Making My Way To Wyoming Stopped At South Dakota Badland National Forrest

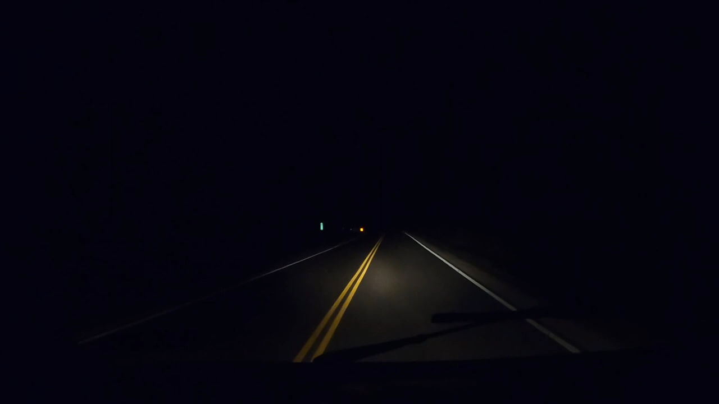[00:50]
And I'm just making our way right back to the main highway up here.